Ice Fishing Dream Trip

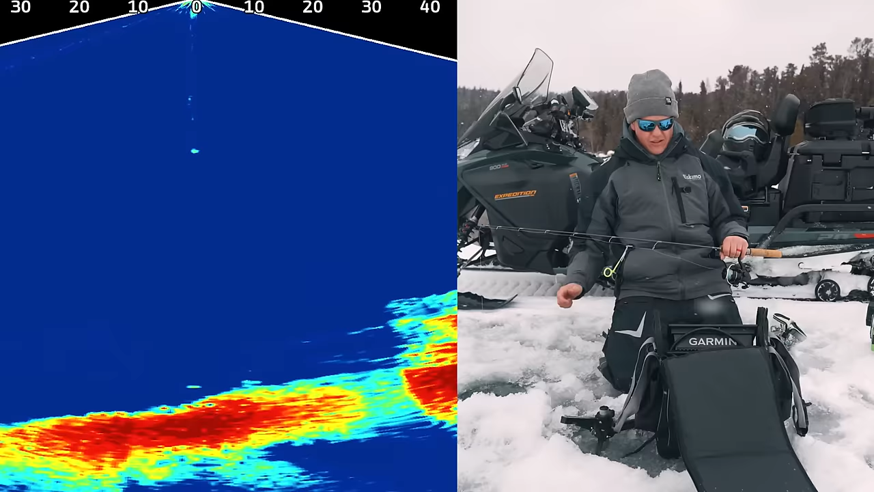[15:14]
We were on this ledge. Kind of drops down from, you know, 80, 100 down to 120. There's at least three or four trout down there. So this is the LVS-64. This is the big, big transducers made for saltwater fishing and, you know, lake trout. If you do a lot of fishing deeper than, you know, 60 feet of water, it is pretty phenomenal. Wow. Just streaking of the little guy, but.
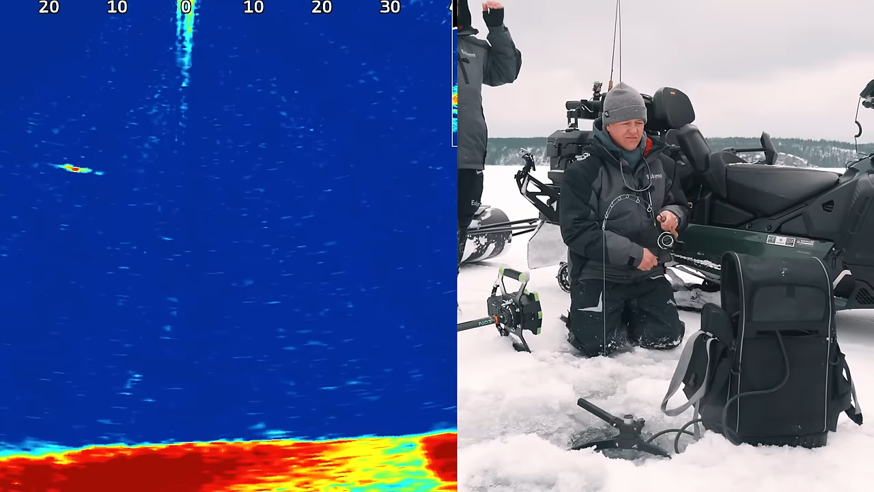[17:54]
Oh, I think he just engaged. Yep. Can't believe you don't have a tip-up down. Come on. Yeah. Yeah. Yes. Ooh, this has a little more weight.
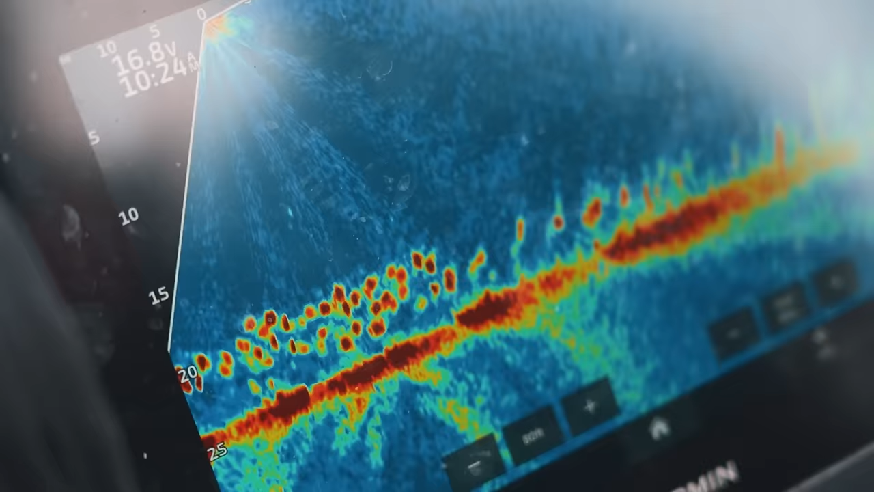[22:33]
I think we found them first hole.